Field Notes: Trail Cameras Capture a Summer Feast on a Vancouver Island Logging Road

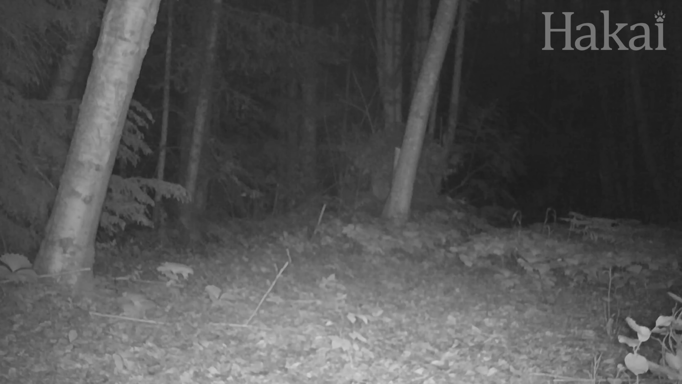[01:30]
A doe is active on an early summer night. Note the chorus of frogs calling loudly from the beaver dam nearby.
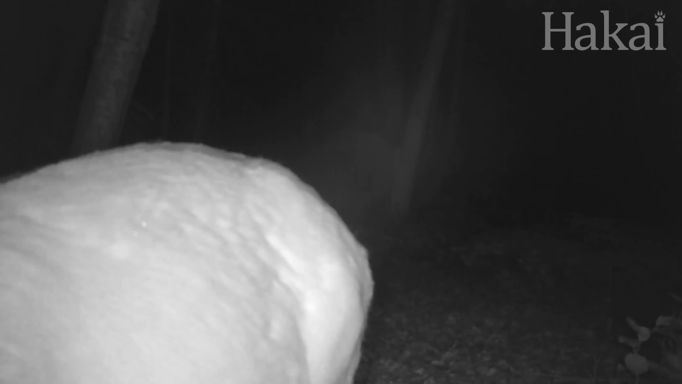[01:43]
The summer is a critical time for deer's nutrition. Bucks are quickly growing their antlers and bulking up for the rut. While does are recovering from giving birth and providing milk for their new fawns.
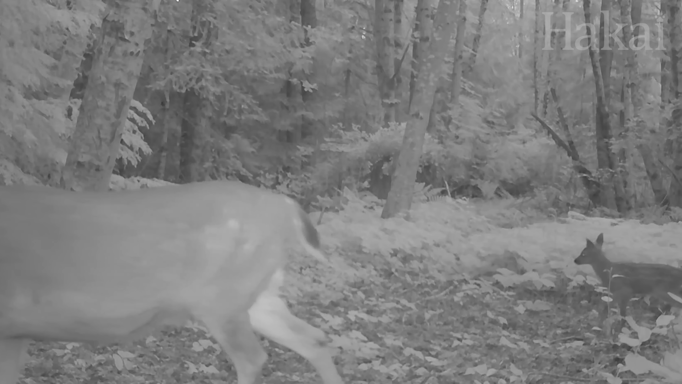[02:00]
For the first time this year we capture a tiny fawn on camera. It looks to be only a few weeks old.
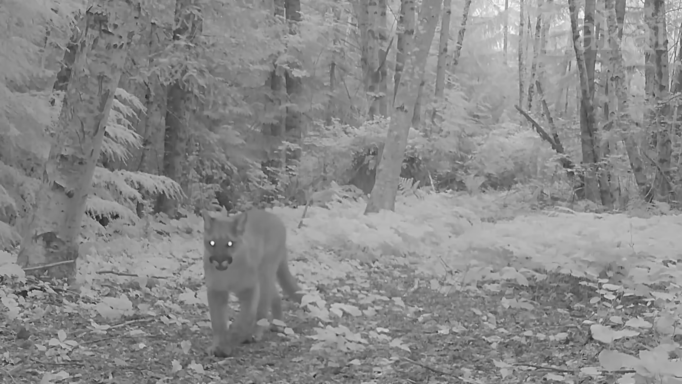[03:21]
Early the next morning before the sun is even up, the first cougar shows up on camera. Cougars have huge eyes with outstanding low light vision.
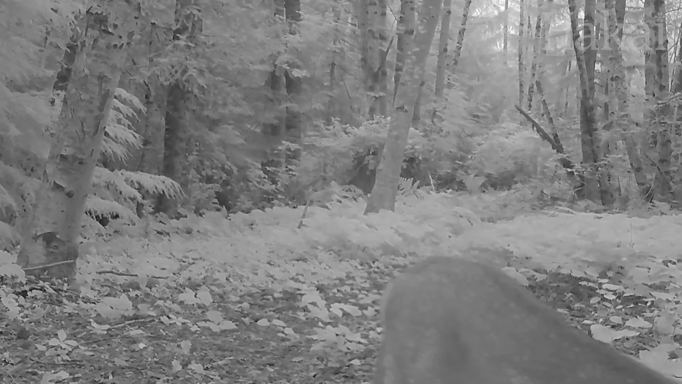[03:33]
They are solitary animals but effective ambush predators and prey predominantly on deer. A couple days later and a doe crosses the trail at first light.
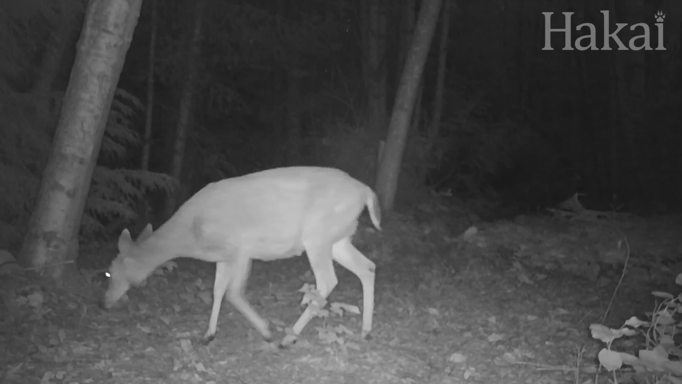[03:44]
There is no sign of a fawn tagging along, but that doesn't mean there is cause for concern. Does often leave their fawns hidden while they forage in the vicinity. Another cougar shows up and potentially smells the deer that was there only hours before.
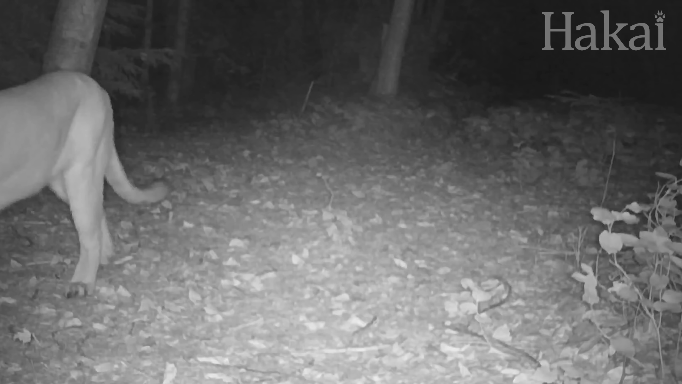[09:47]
The tail end of a cougar passes through. Perhaps it's stalking prey. A bright moonlit night might give the stealthy nocturnal cougar an advantage while hunting. Territorial by nature, these big, powerful cats can grow to be almost 9 feet long from tip to tail. Cougars are at the top of the food chain here in British Columbia.